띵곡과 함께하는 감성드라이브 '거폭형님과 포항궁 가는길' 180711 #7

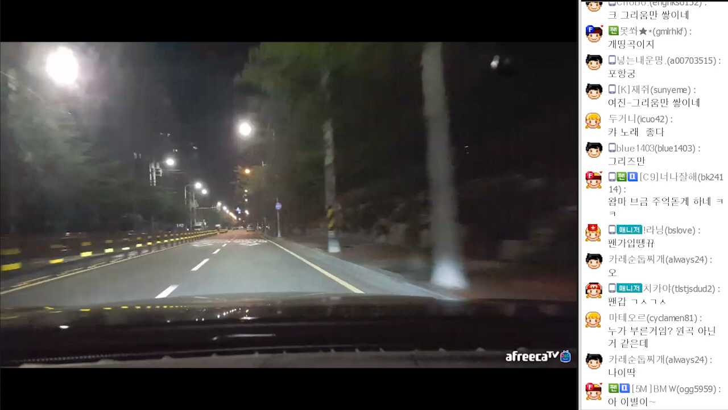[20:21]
아, 이별이 그리 쉬운가. 잠시 후 좌회전입니다. 이어서 30m와 목적지가 있습니다. 이제 나를 잊고서 멀리 멀리 떠나가는가. 주정차 금지네. 그대 마음 변할 줄 난 정말 몰랐었네.